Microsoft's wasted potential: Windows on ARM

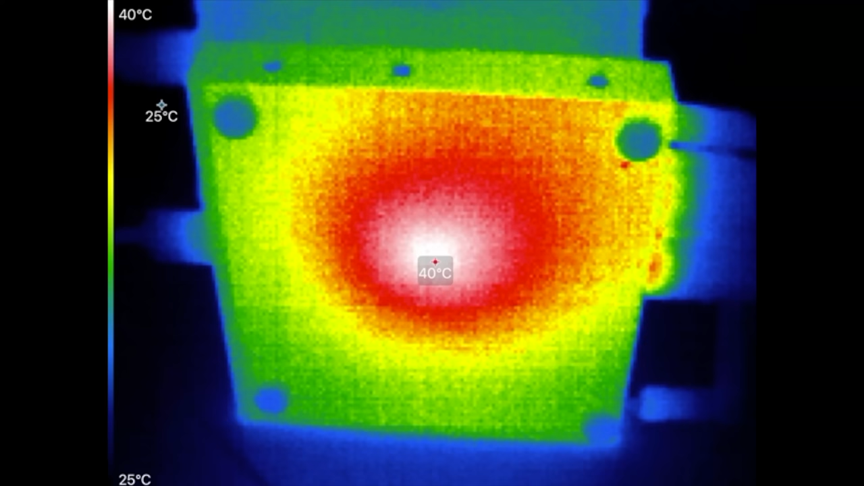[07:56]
On screen: spot 40°C, scale top 40°C, scale bottom 25°C
Looking at the bottom here during benchmarking, you can see the hot spot where that thermal pad is, but it's not really pulling heat off the SoC fast enough to prevent thermal throttling.